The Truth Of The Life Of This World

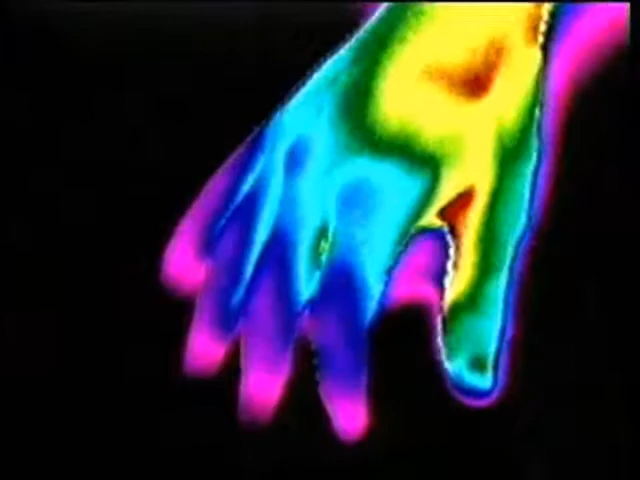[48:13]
You are now watching images of a body growing cold after death,
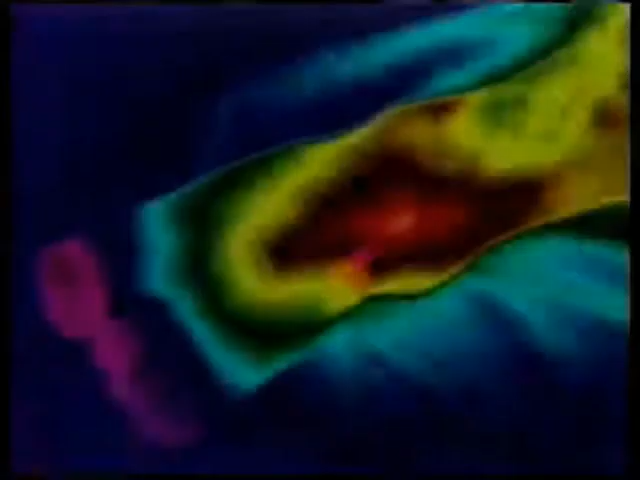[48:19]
taken by a thermal imaging camera.
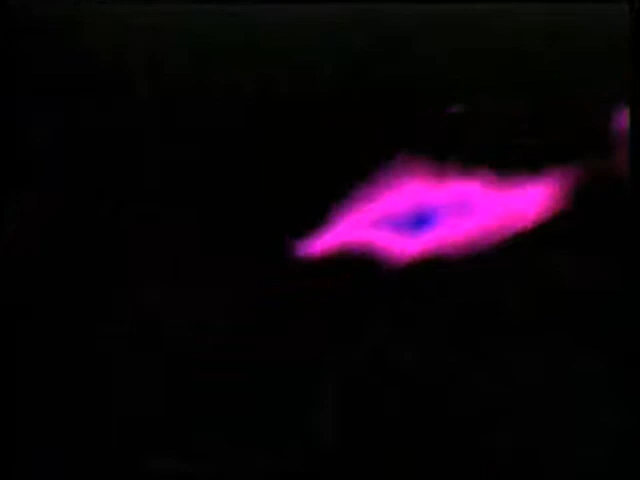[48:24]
Body temperature falls rapidly, and death moves through it.